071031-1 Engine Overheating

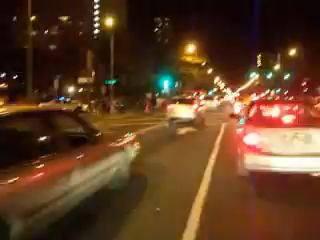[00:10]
This is too much for my motorcycle because it's just stop and go, stop and go, stop and go. And my engine is overheating. 247, 45.
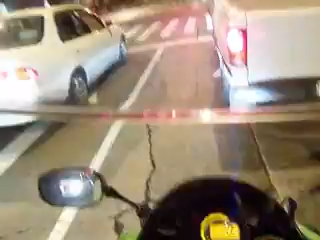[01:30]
Come on, come on. 247. 247. 244, 247. Finally. Not splashing high.
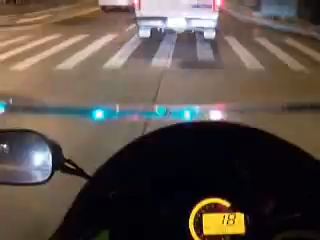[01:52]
Another yellow. Forget it. I'm turning this guy off. Geez. Nice.
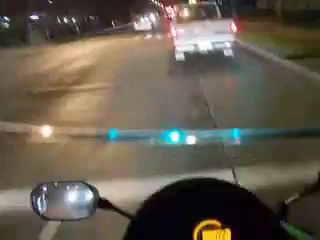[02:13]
How do I get around this guy? This guy also shuts his engine off. Motorcyclist. I wonder if the gang is hanging out there.
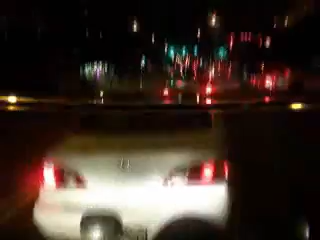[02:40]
So Halloween is supposed to be the night to come out here because all the freaks come out and show their stuff, whatever the stuff is. It's like a freak show, you know? From what I hear, it's like a... It's like San Francisco. I get to see that though. What is this guy doing?
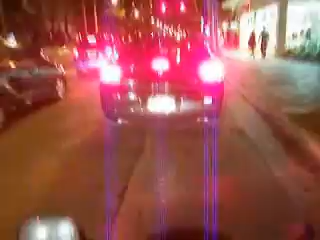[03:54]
I just got to shut this off. This is really a bad place to come. I should have come from the backside and just parked it as fast as I could. Yeah, I came late too, it's about 10.50.